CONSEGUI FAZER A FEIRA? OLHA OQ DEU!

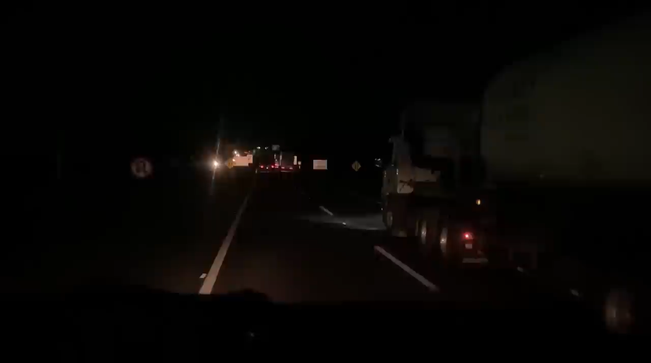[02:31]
Então meus amigos, temos aqui, contorno de Curitiba, 10h30 exatamente agora Peguei uma hora e meia de fila lá no Itapema lá por causa dos guardas que estavam atacando Daí deu uma fila do caramba E olha, deu uns 15km de fila pra mais Aí tudo parado assim, andando bem, jogazinho, a gente para, a gente para Aí depois parei no dezinho, perdi mais uma meia hora eu acho que pra abastecer
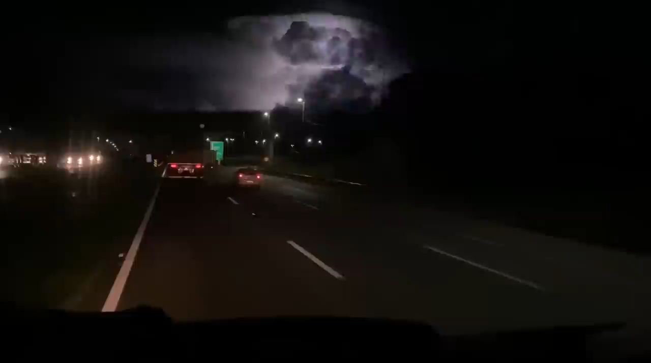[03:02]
Tinha que abastecer, eu não sei porque eu não abasteci na Araranguá Mas eu saí da Araranguá abafado mesmo Se tivesse abastecido lá Se eu tivesse abastecido bem Araranguá, eu ia pegar a Floripa trancada também Daí ia sair a Floripa e Itapema Daí assim foi só a Itapema Tá bom
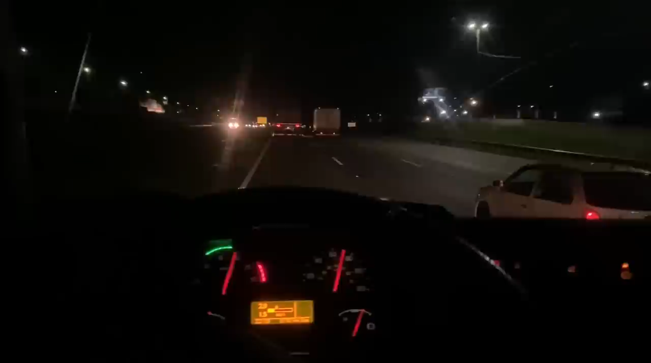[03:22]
Agora daqui para o São Paulo, acho que vai dar Não sei, acho que eu consigo fazer umas seis horinhas Vamos ver se eu consigo Fazendo umas seis horinhas daqui para São Paulo Eu vou chegar às quatro horas da manhã Se eu der quanto eu fico fazendo umas seis horas daqui para lá Vai dar boa Vamos ver, né Se não ficar uns pés de peraí que assim atrapalhando o cara Tá bom
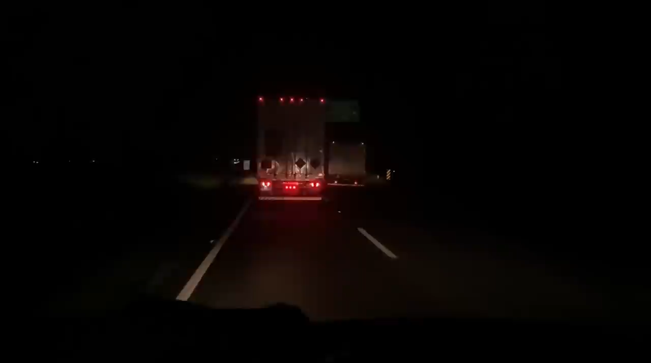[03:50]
O cara perdeu o embalo Porque o que me mata nesse caminhão é o embalo É o embalado Que tá me matando O cara falou que vai parar para levar
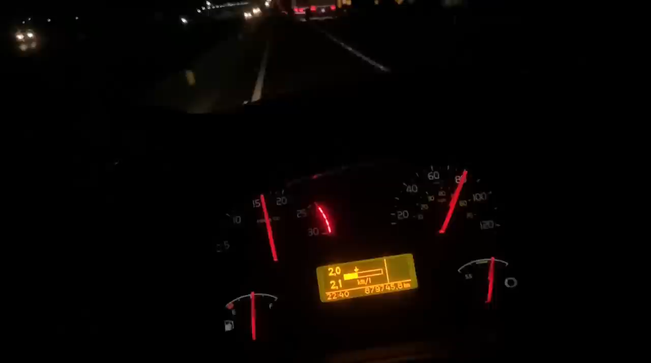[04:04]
meu cara lá de mexe só com o ovo Para ver se ele descobre o que é esse defeito Porque ele não embala, ele não embala Depois que ele embala ainda ele vai, né Em 90 por hora, só que daí chega nos topzinhos assim Ele cai bastante, é o torque dele Não dá de entender o que é Ainda vai dar boa se eu estiver chegando até umas quatro horas da manhã Ela acabou Ainda vai dar treze horas aí Chegando quatro horas lá